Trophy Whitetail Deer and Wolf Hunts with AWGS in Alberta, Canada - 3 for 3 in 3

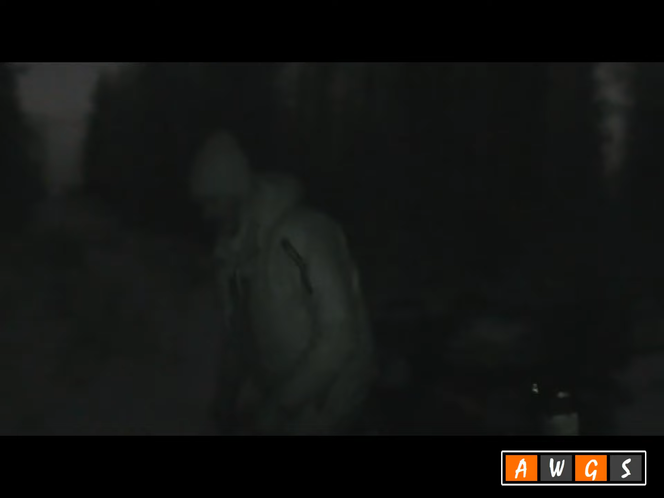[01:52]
Well, we got a nice little dog here that this is where she came out, right here.
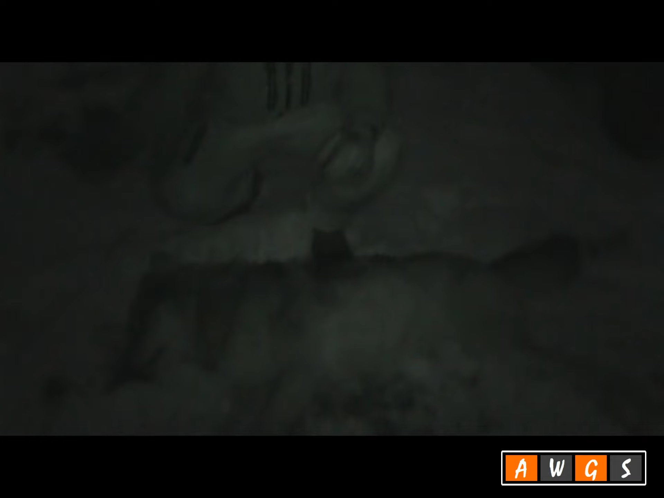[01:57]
Came right over to the trail. She was heading right back in.
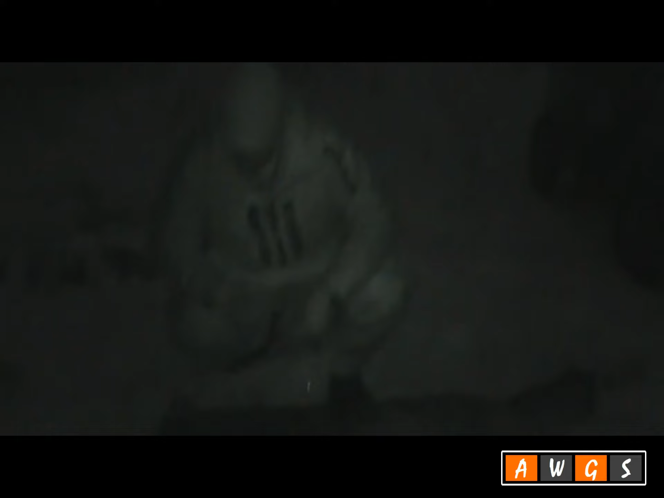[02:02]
As you can see, nice little female. Beautiful dog. Yeah. That's a big wolf. Yeah. Nice wolf.
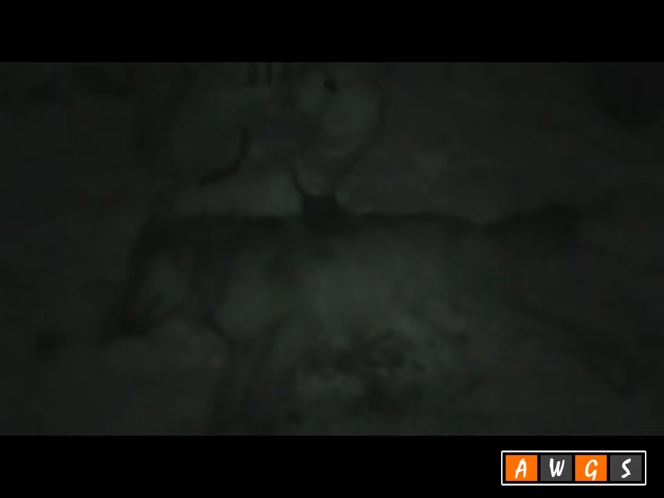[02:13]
Nice job. Beautiful, buddy. Okay.